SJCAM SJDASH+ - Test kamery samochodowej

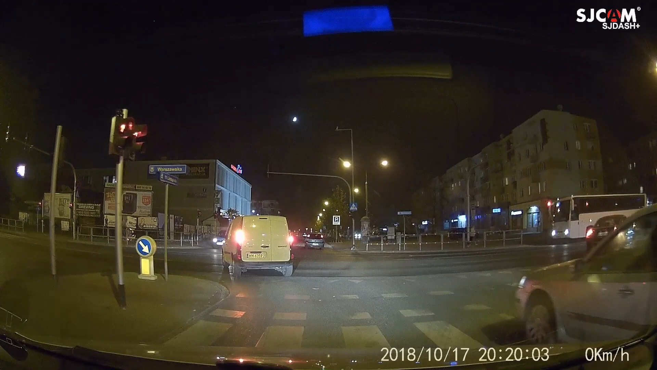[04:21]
Obiektyw sam w sobie jest jasny, więc kamera ładnie daje sobie radę w ciemności, a to Super Night Vision to jest coś takiego, że gdy zrobi się już praktycznie kompletnie ciemno, zgasimy jeszcze światło w samochodzie, to wtedy kamera mega, mega, mega podbija. Wydaje mi się, że ISO obraz aż się taki niebieski robi i wtedy szczerze mówiąc nadal nic nie widać. No bo gdy nie ma żadnego światła, oczy nic nie widzą, kamera tym bardziej nic nie zobaczy, więc z tym Super Night Vision bym nie przesadzał. Po prostu mamy tutaj jasny obiektyw, który nieźle się sprawdza w ciemności.